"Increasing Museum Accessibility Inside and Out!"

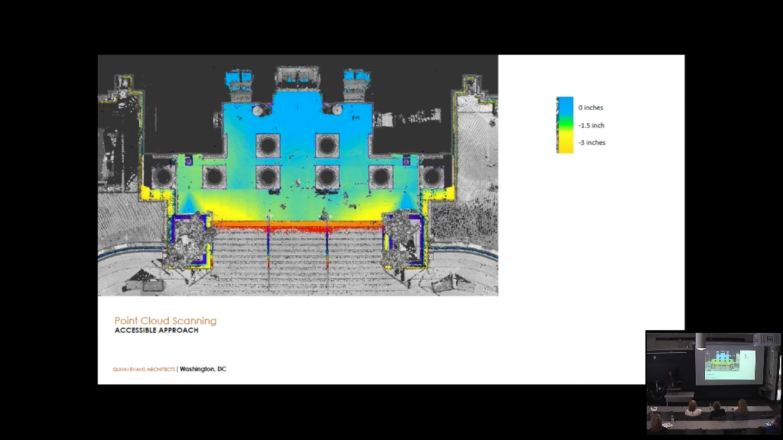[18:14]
We also used the point cloud scanning to look at slopes and determine exactly where we needed to cut out existing stone. We were touching as light as we could as possible on the existing building, but you'll notice that there's some steep slopes over here in the corners,